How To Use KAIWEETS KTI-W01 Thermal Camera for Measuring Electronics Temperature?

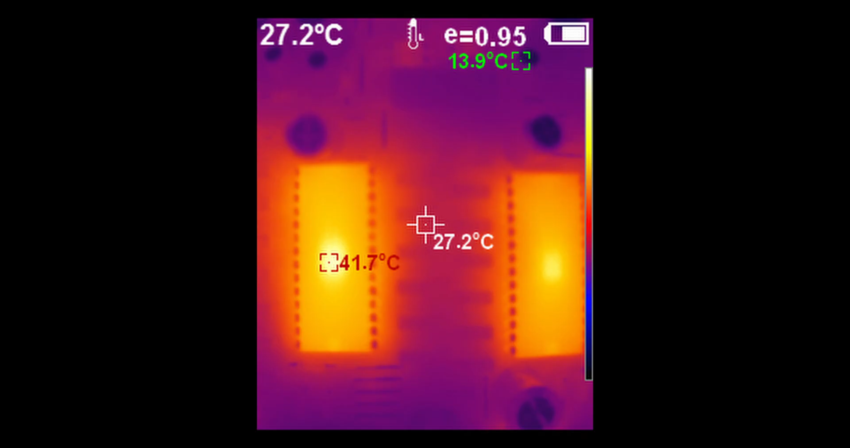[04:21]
On screen: spot 27.2°C, max 41.7°C, min 13.9°C
So we can see they're running around 41, 42 degrees Celsius, or around 113 degrees Fahrenheit. And if we look at the Gapster D11 here,
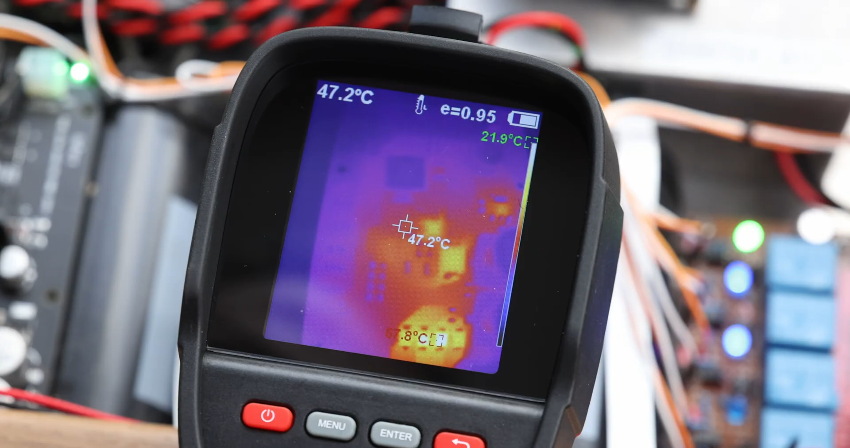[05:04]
On screen: spot 47.2°C
So that's in charging mode because they're actually consuming a lot of power and juices going through them to actually charge those capacitors. But you know, we're running at what we have here, 67 degrees. And now that the stopped actually charging, they reached pure mode. You can see that actually things have cooled down. There's less super hot spot and the overall temperature is like 42, 45 degrees. So that's a little bit more, a little bit better. But even at 67, that's kind of normal.
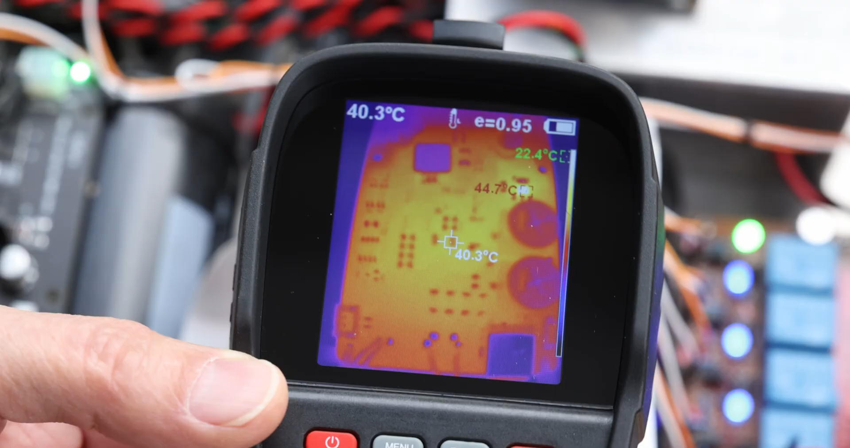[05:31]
On screen: spot 40.3°C, max 44.7°C, min 22.4°C
I remember one of my subscribers was kind of worried. I said, oh, those things are running hot. I said, how much it seemed like. And I measured, oh, that's 67. That's not so bad.
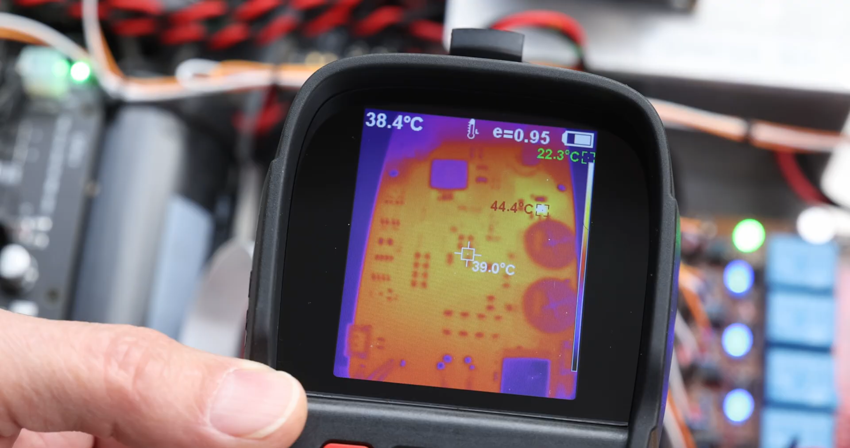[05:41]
They can go up to 80. You're okay. I mean, preferably not, but yeah. This is something cool. It's a thermal image of my cat. And you can see that the eyes and the mouse a little bit are the hottest part here. And that's probably the parts that are exposed more internally. So you can actually kind of see how different
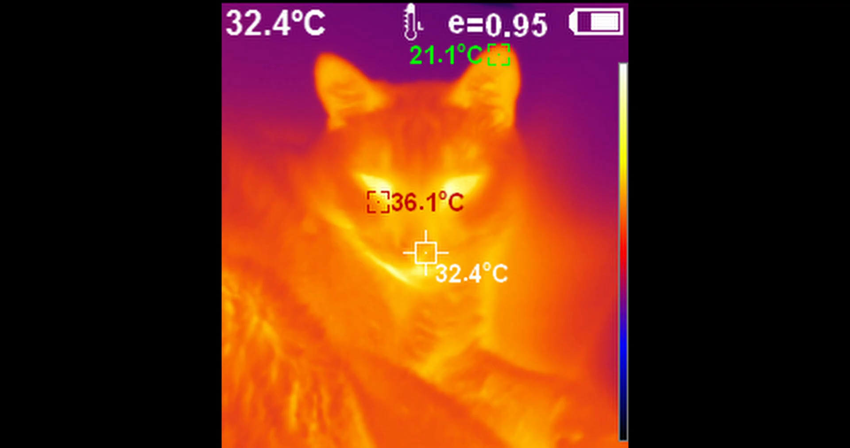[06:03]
On screen: spot 32.4°C, max 36.1°C
surfaces can measure a little different.
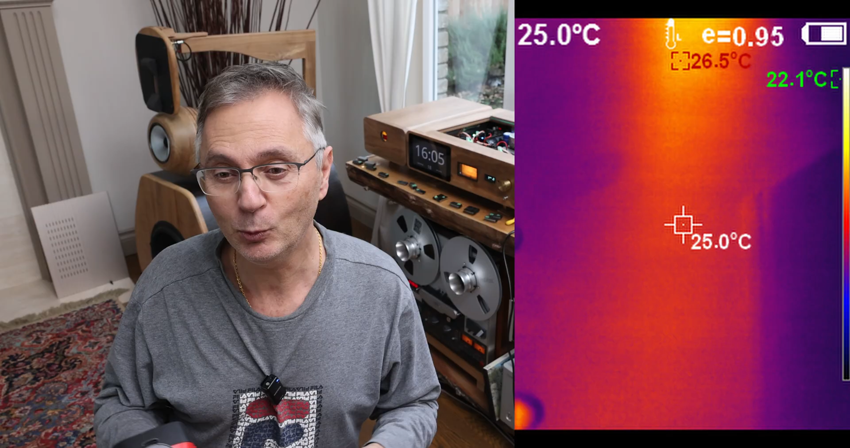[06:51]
On screen: spot 25.0°C, max 26.5°C, min 22.1°C
So you can actually point it at the floor and see where the heat ducts going. So it gives you a lot of information. There's so many uses for it that you can actually use.